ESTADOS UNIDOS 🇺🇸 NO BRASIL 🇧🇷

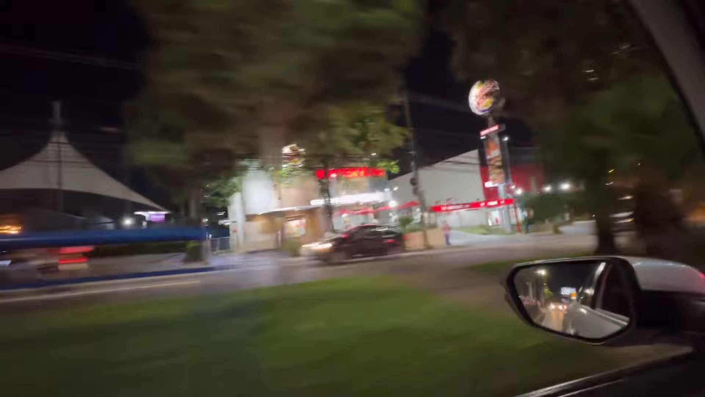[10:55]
Só que o Burger King aqui não é feio igual nosso, é bonito o negócio.
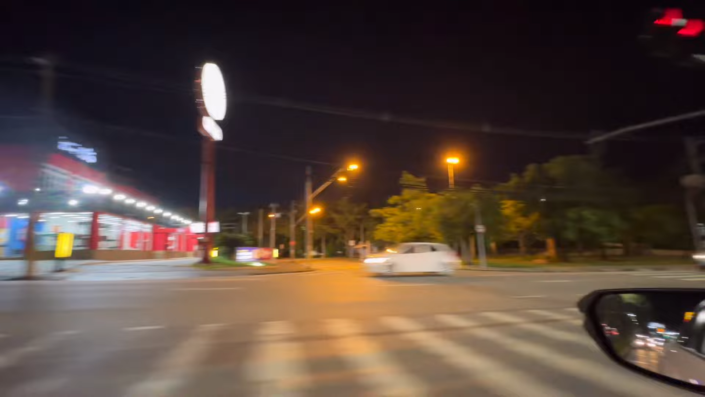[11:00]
Olha só, é show, não? As academias aqui é tudo. Nossa, só parece negócio de luxo mesmo, academia aqui.
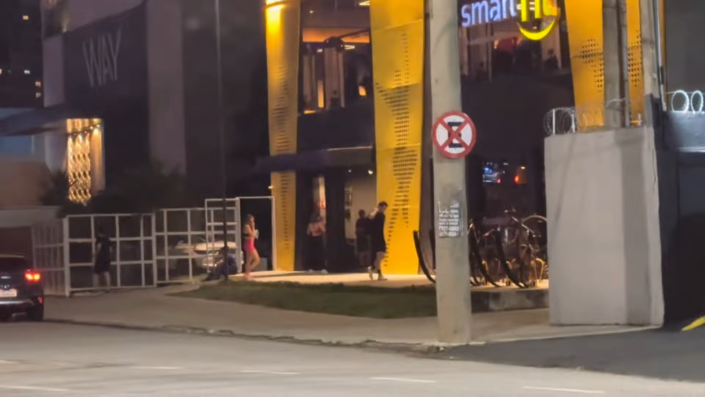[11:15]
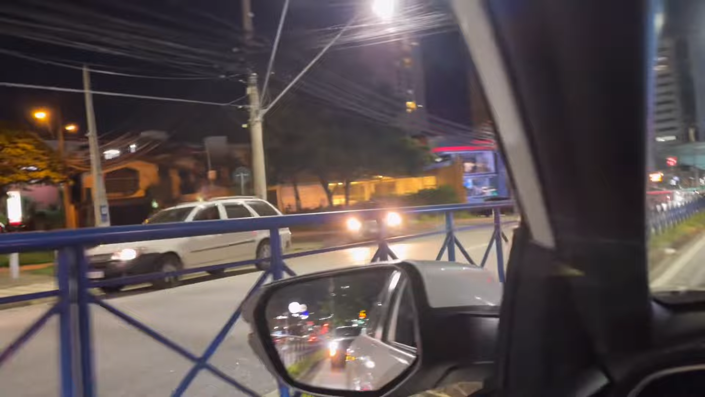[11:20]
Aqui todo esse bairro que eu tô mostrando pra vocês é o bairro do... Olha lá a academia aí, ó.
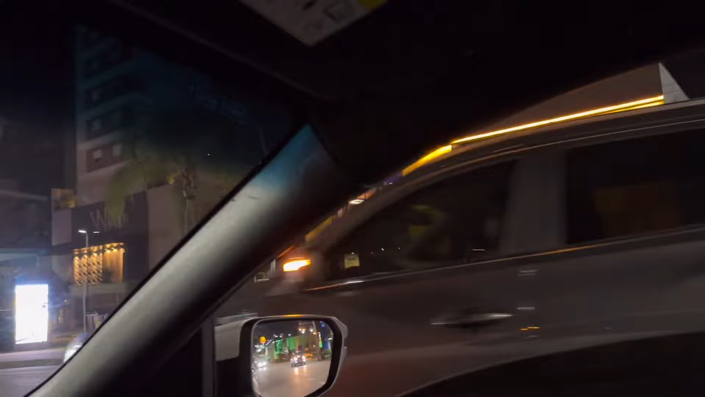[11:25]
Bairro Campolim. Vamos entrar aqui agora.
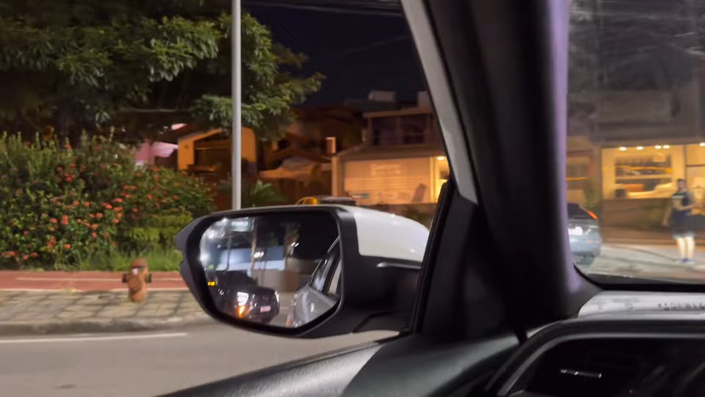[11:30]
E é tudo bairro. É bairro. Aqui é a praça. Aqui na época que eu vinha fazer um Cooper aí. Fica Cooper feito aí. Cooper. Quer ver, ó? Bairrão do Campolim. Deixa eu mostrar pra vocês. Aqui, bairro geralmente é mais assim, apagado. E esse bairro aqui tá virando só comércio também, ó. Muita escola de inglês aqui, ó. Nossa senhora. Mas aí, ó. Galera, tudo aí, ó. Pra rua. Tá show aqui.
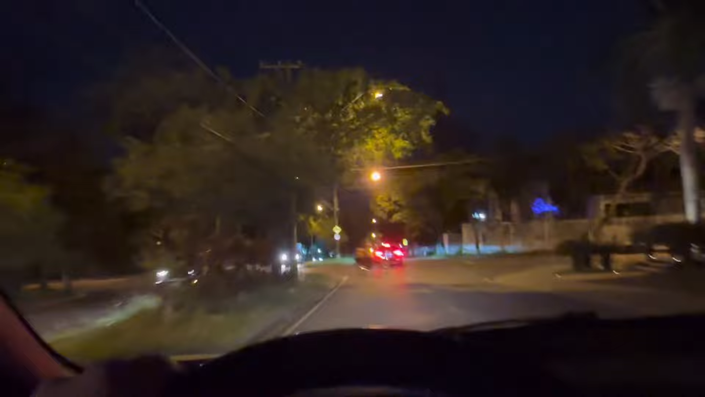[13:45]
Aqui é a Avenida Caribe. Vamos lá. Aí, ó. Vamos lá.
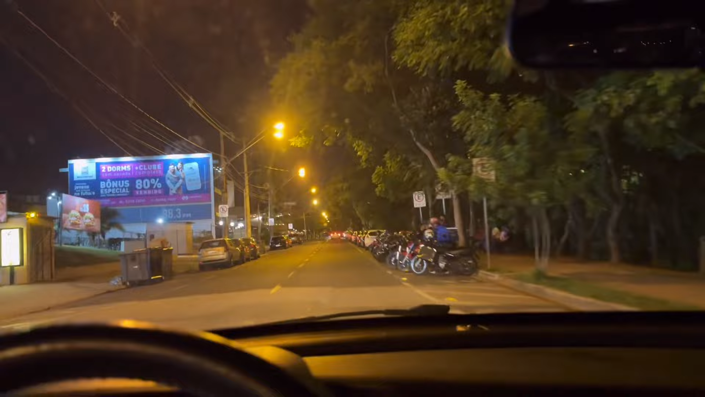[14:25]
Aí, ó. É moto que não acaba nunca mais aqui.
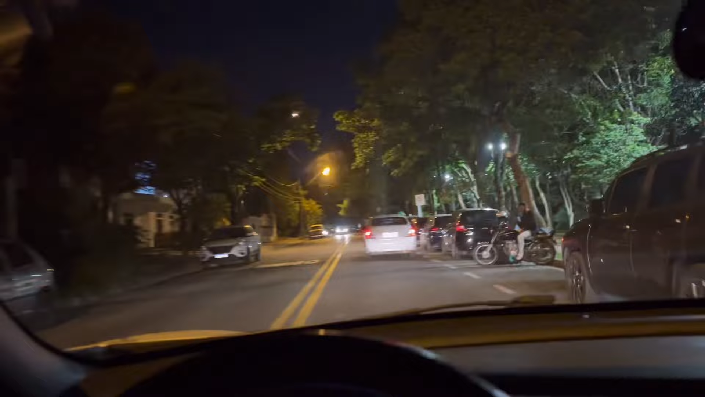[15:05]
não tem nada de violência, nada do que a gente imagina aí. Olha os vidrão abertos aí, tá de boa. Ó.
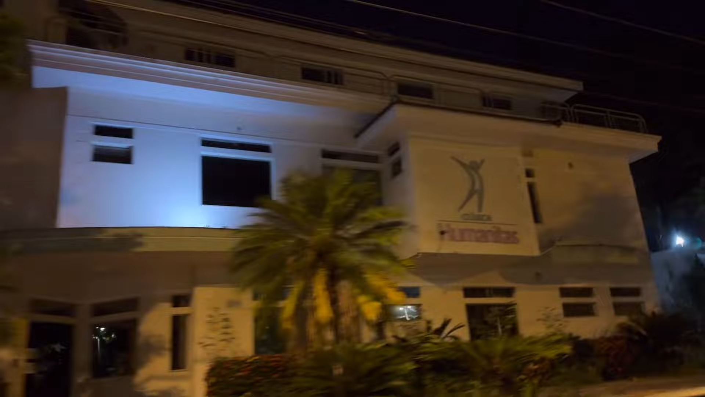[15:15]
Clínica, tem até o cachorro, para dois, né, pra ajudar.
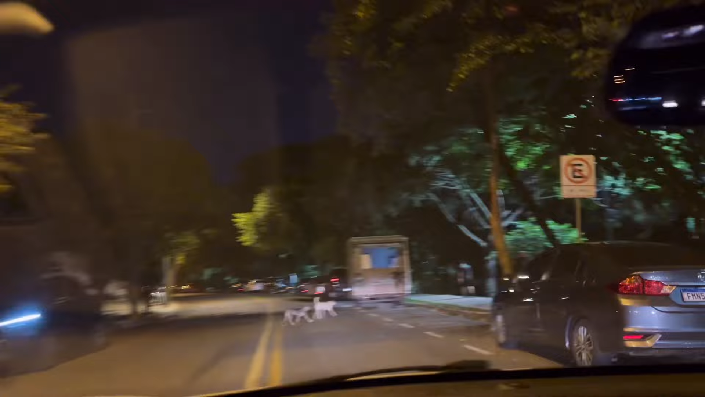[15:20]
Aí, os carrão é os mesmos que tem aqui, ó, tem lá.
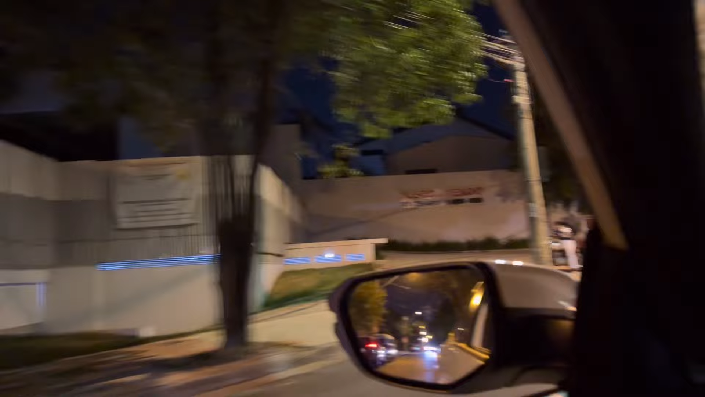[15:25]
Aliás, aqui eu vou te falar, eu vi um carro muito mais bonito aqui
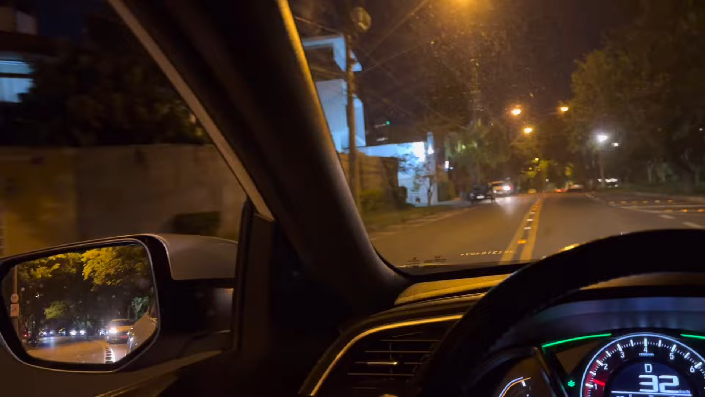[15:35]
do que assim, por metro quadrado da cidade, assim, do que aí a gente vê.
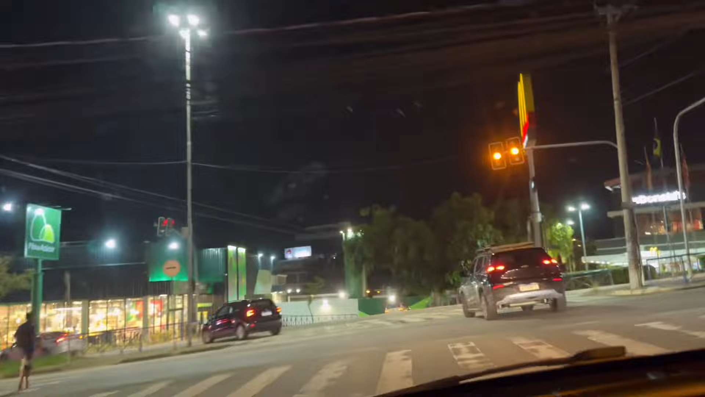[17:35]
Ali é o tal do pão de açúcar. Vai.
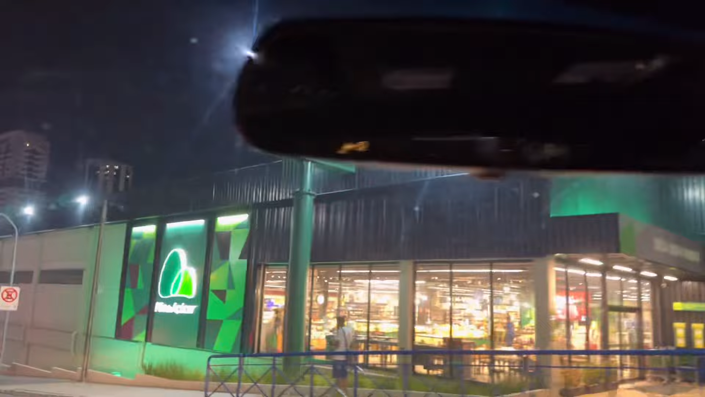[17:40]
Pão de açúcar aí. Burger King lá, ó.
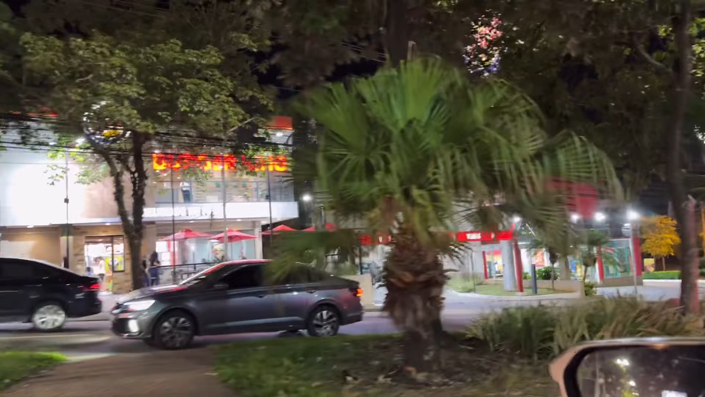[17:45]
E ali a praça ali, igual eu falei, cheia de gente andando ali. E a galera pros bairros ali, tudo andando, passeando com as crianças.
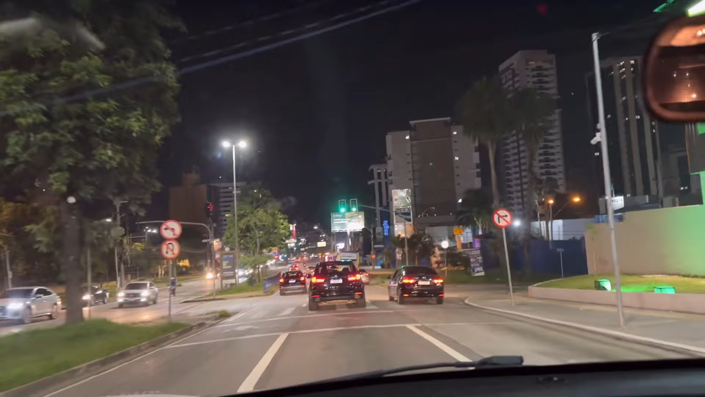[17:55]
Nossa. Eu tô impressionado com a segurança. Sorocaba tá primeiro mundo. Aqui é uma escola, já tinha essa escola aqui, a Anglo. Quer ver? Peraí.
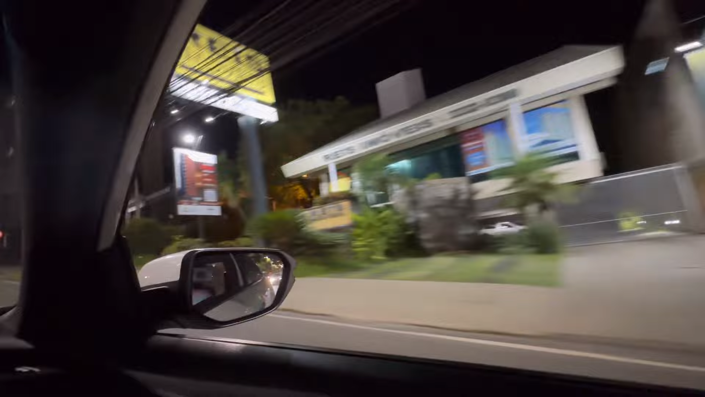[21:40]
bem provido de tudo isso aqui, ó lá, Harley Davidson aí, ó. Os Estados Unidos também não, tem lugar que não tem nada. Você vai pro Iowa, você vai pro... essa loja aqui era minha.